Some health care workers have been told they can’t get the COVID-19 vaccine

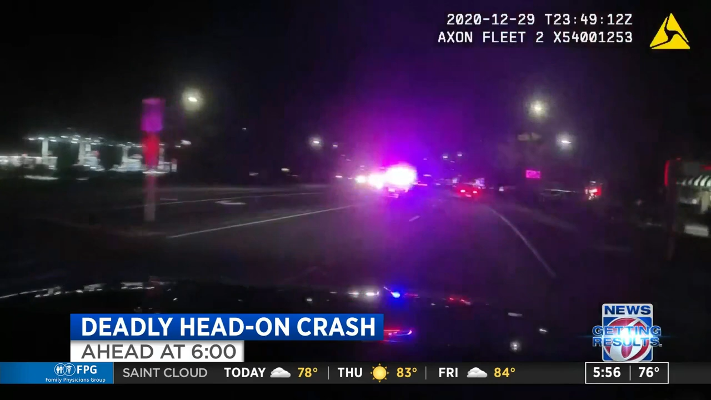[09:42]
Ahead, body cam video shows Volusia County deputies responding to a wrong-way driver speeding down the interstate.